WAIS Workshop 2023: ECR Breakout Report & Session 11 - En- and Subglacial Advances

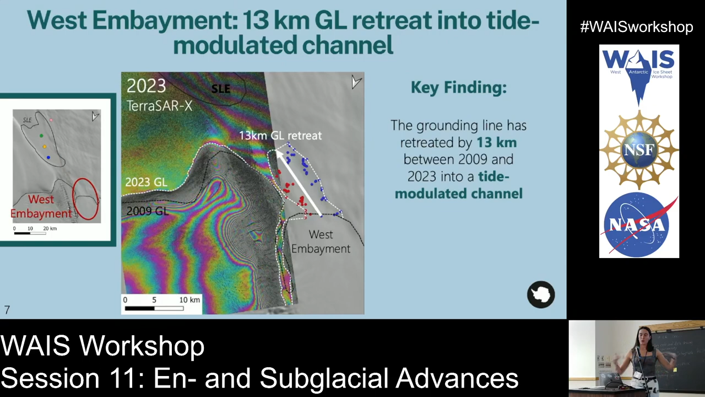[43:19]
And it seems to, the channel seems to get wider and deeper at higher tides. So there's some kind of tidal modulation going on there, which is an interesting signal. So we're interested in what's causing this retreat, and we have a few kind of hypotheses.
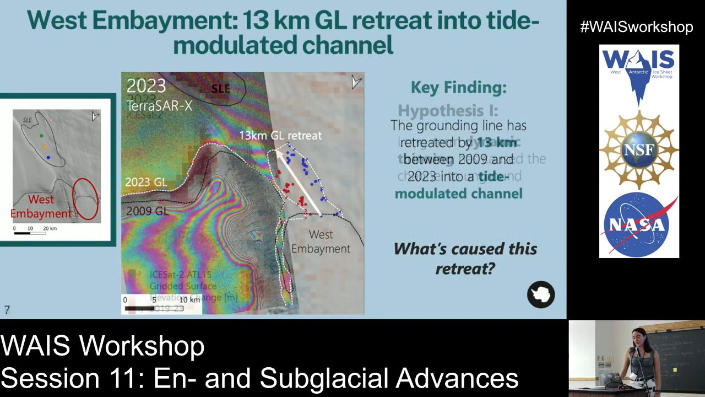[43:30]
Firstly, if we look at the long-term elevation change in this area, this channel maps up well to a region that's been thinning